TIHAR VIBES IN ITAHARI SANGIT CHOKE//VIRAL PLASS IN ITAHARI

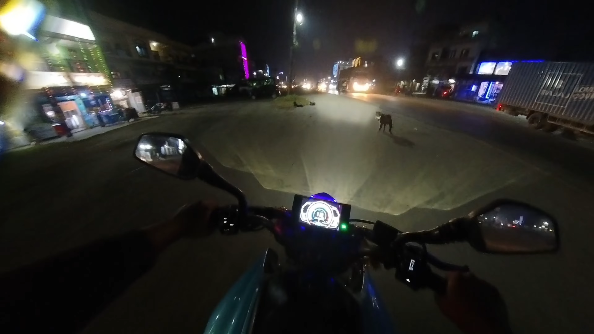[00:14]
म चाहिँ अहिले अफिसबाट निस्किसकेँ है यो चाहिँ अब भन्नै पर्दैन आज चाहिँ
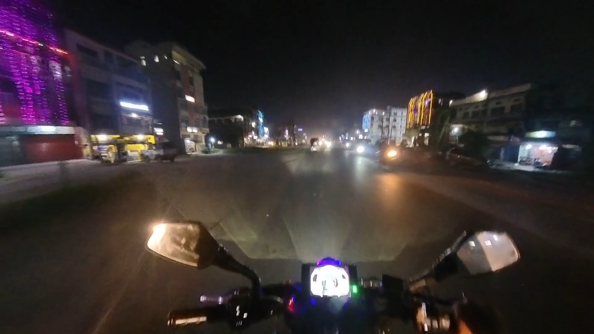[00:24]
धनतेरस है लक्ष्मी पूजाको दुई दिन अगाडि मनाउने पुरै तिहार लागिसकेको छ इटहारीमा है नसक्नुहुन्छ तपाईँहरू अब आज त अलिअलि छ भोलि चाहिँ अलिक बढी नै हुन्छ होला लाइटिङहरू झिलिमिली लाइटहरू है
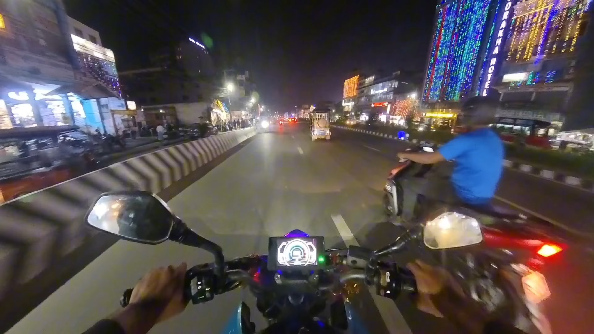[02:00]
दामी बनाएको छ नि यहाँ सङ्गीत चोकमा इटहारीको है बबाल छ क्या ठाउँ चाहिँ बनाएको झिलिमिली लाइट हालेर
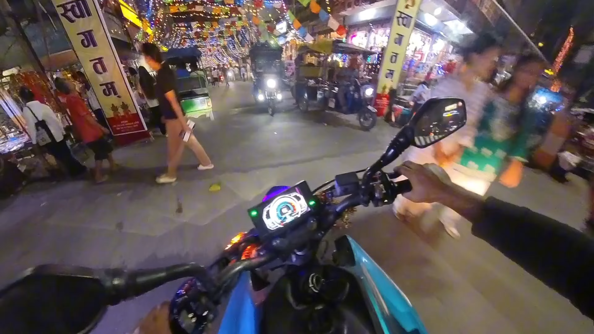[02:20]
यस्तो छ पुरा फोटोसुट पनि हानिरहेको छ यहाँ
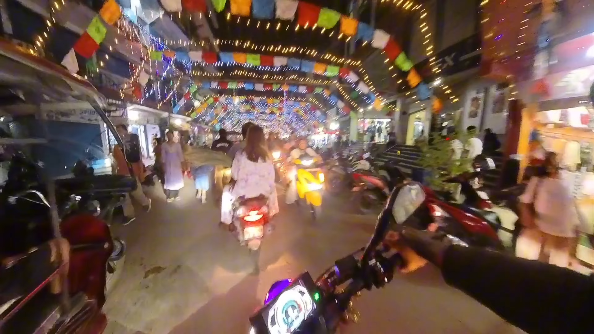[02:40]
सङ्गीत चोकमा यस्तो छ है इटहारीको सङ्गीत चोक
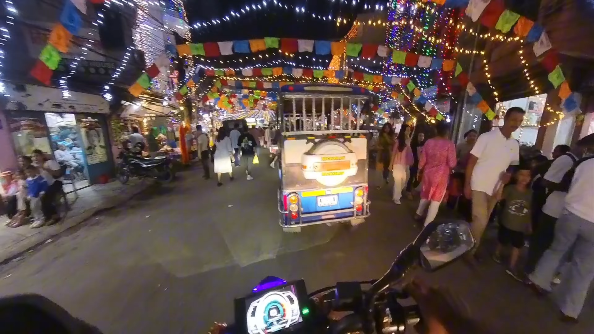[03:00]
आम कस्तो भिड हौ आम आम
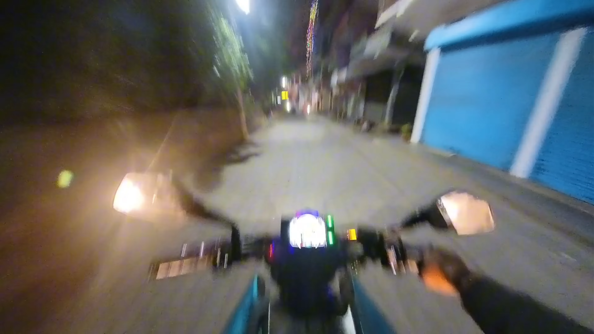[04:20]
यहाँ छ हाम्रो इटहारी नगर बसहरू दुइटा छ यहाँ भित्र होला दुइटा जहाँसम्म लाग्छ मलाई यहाँदेखि अब म फर्किन्छु त्यहाँदेखि जाने होइन
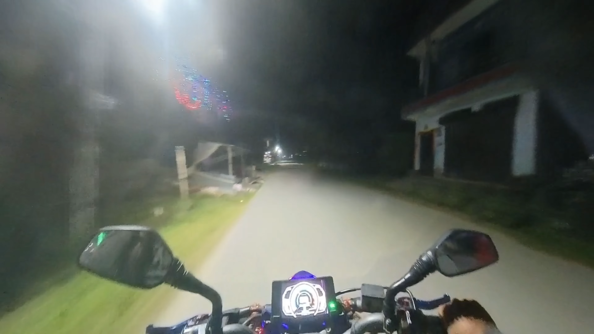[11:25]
यहाँतिर पनि बब्बा लागेको छ है तिहार अब यहाँतिर त हजारो छ होइन केही देखिँदैन होला